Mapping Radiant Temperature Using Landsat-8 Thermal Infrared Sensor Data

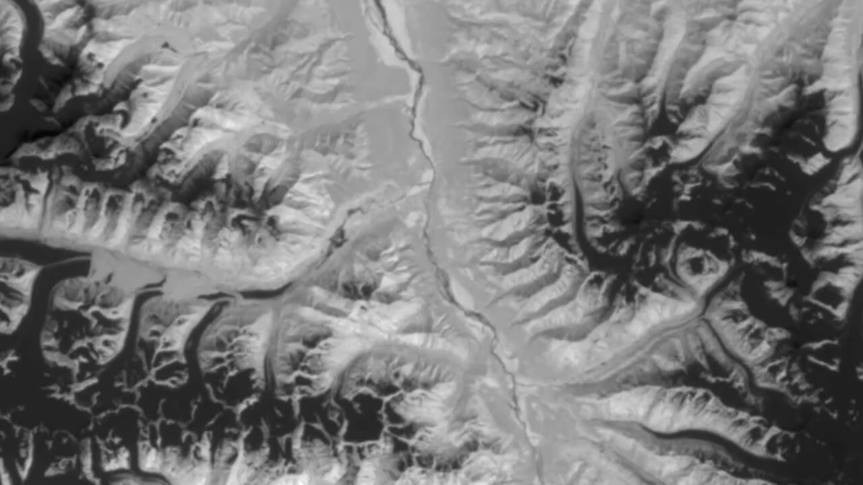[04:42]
It should be near zero. So if we look at the original composite image, these glacier areas should be about zero degrees centigrade.